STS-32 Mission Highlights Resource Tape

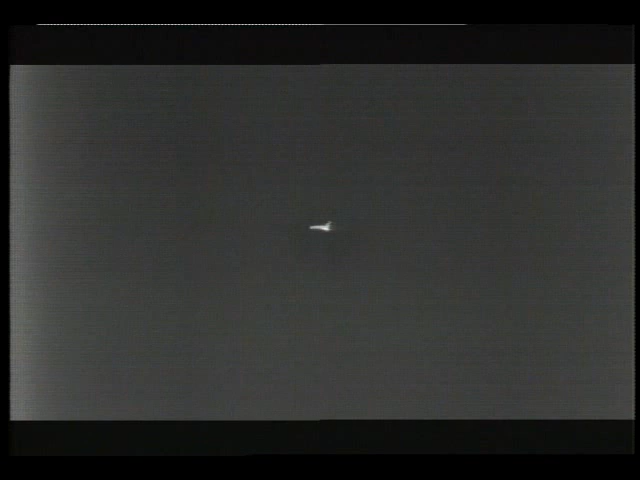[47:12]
This view again from an infrared camera at Edwards, and we see Columbia making the left overhead turn. They are now about 10.5 nautical miles out, altitude 15,000 feet.